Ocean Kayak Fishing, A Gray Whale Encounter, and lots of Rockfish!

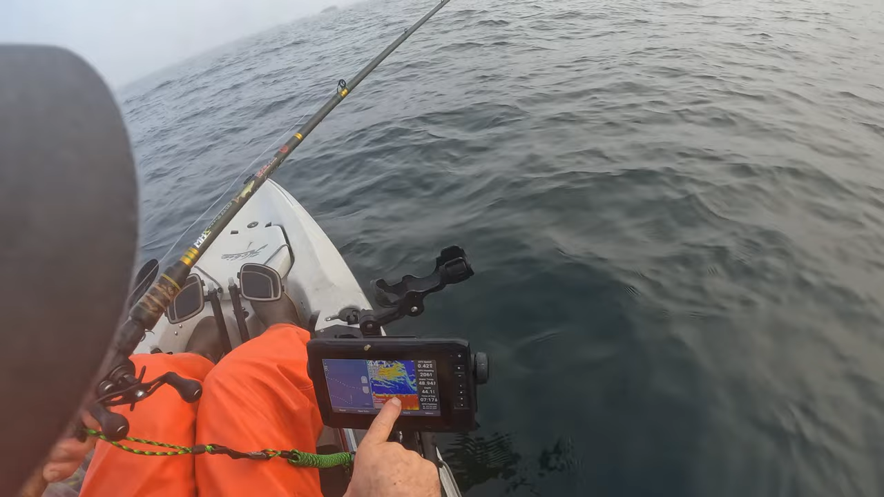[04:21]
So we're on the bottom. We should be hooking on fish any time. Yep, just got bit. Just got bit. We're gonna spin the kayak around, get up, get this current so that we're going straight. I can't even talk this morning. Look at all the fish. We wanna be right underneath the jig, right underneath the boat.